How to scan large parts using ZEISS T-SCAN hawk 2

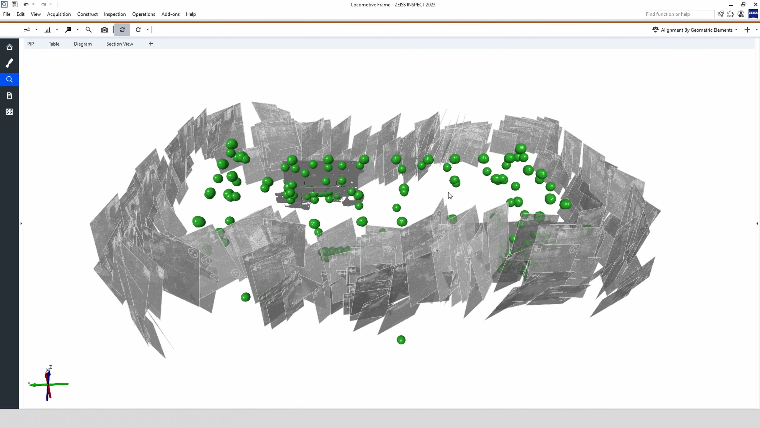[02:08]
A small note at this point the areas of interest do not need to be connected as this is done by the stable backbone of the reference points.
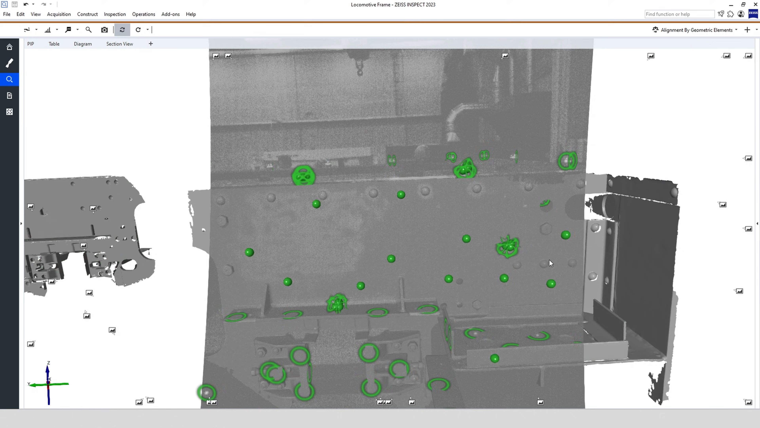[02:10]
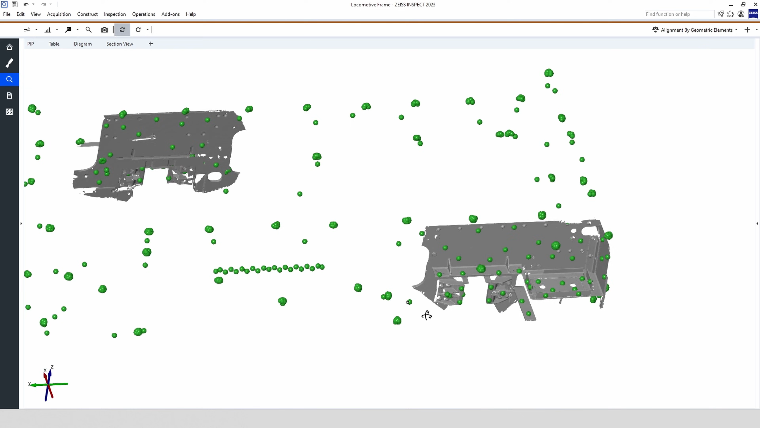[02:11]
Remember that we mentioned that you can put some reference points on single features to inspect them. The advantage of the T-ScanHawk 2 and the satellite mode is that you can also inspect reference points directly
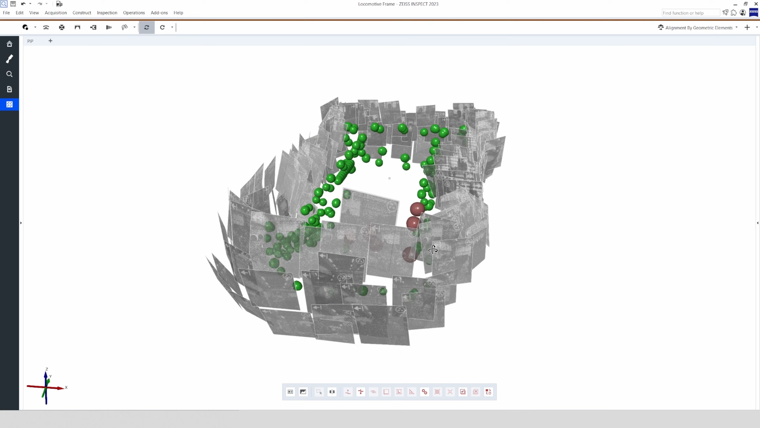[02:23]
using the 3D scanner like a mobile tactile measuring machine.
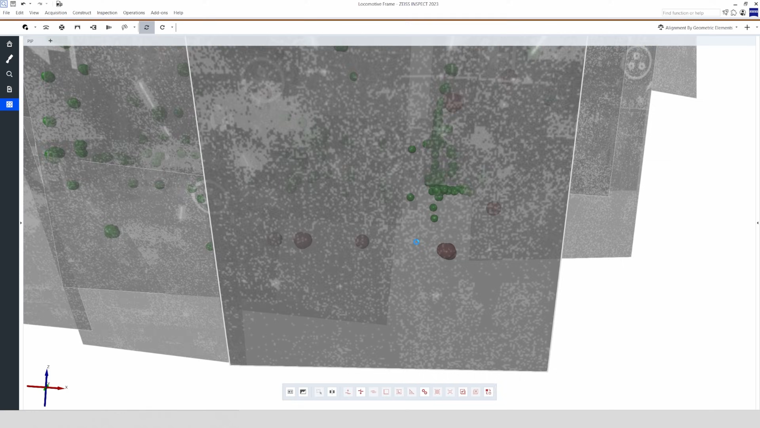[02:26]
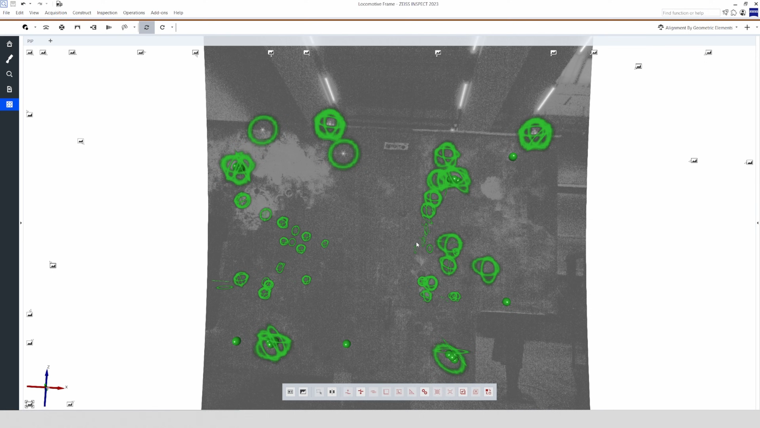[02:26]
T-ScanHawk 2. For example two planes to check distance, parallelism or perpendicularity.